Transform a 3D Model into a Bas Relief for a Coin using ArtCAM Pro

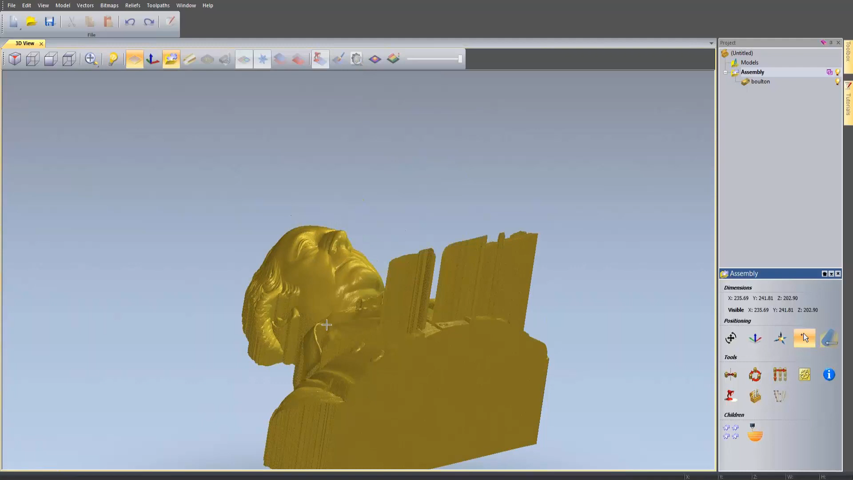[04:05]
We've not got the sides of this because he couldn't get round there to actually scan it.
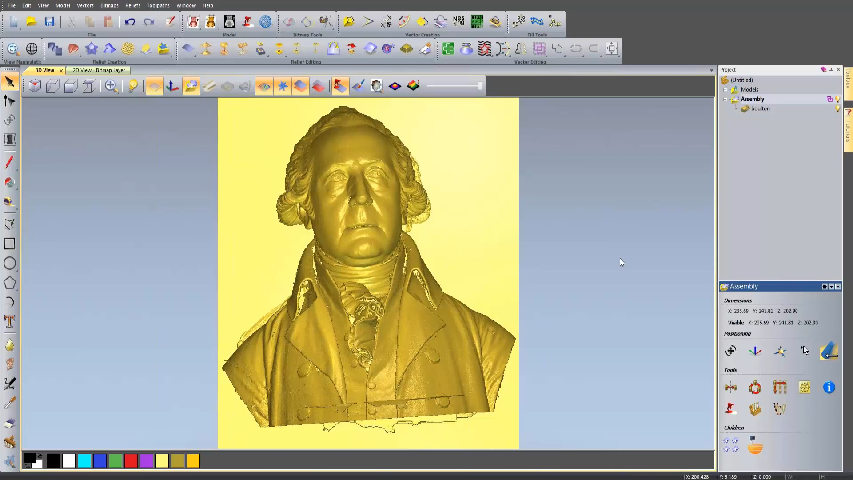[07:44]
So it's just calculating that. And you can see it has flattened it down but it's left the original 3D object over the top of it. So what we need to do is turn that off in the assembly. You can do that by selecting the light bulb here. And there you can see the flattened relief.
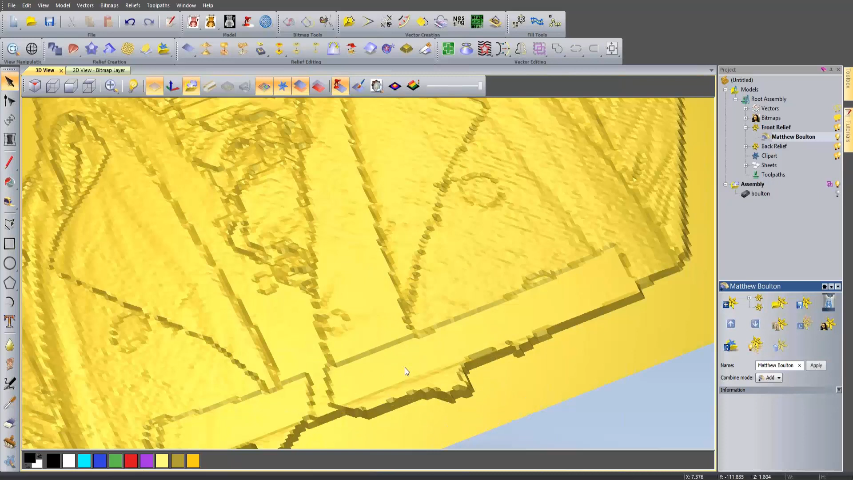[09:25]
Now if I take a plan view of this and just zoom in here you can see that this is the area that had all of those long pieces sticking up.
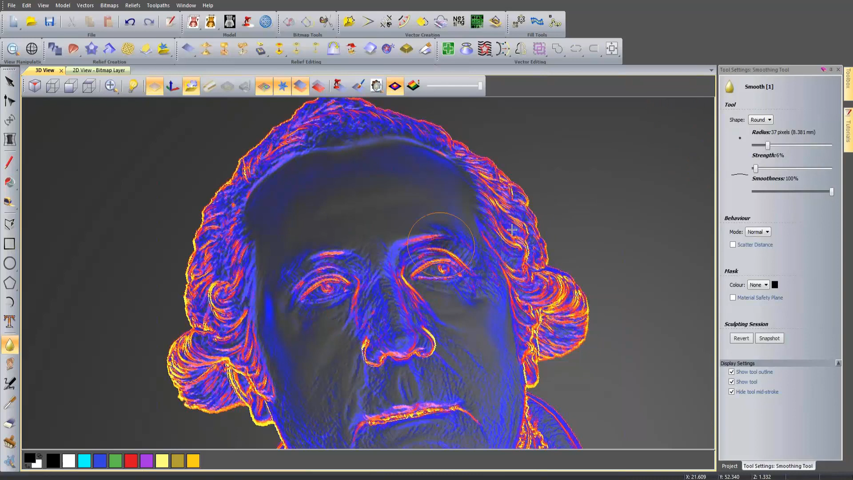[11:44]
Okay so it's good to use that switch between the original material and the gradient analysis just in case you've missed something. So let's turn off the smoothing. Go back to the material.
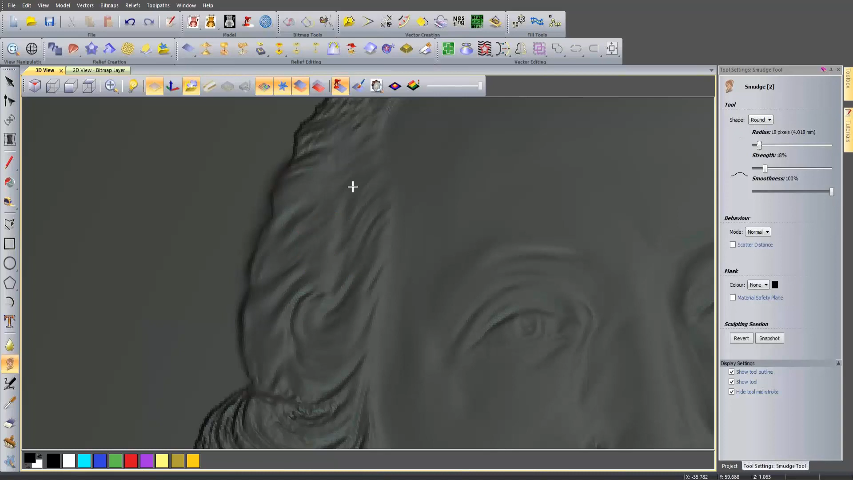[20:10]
Now I've not really got much information here so I'm just going to sort of create my own hair.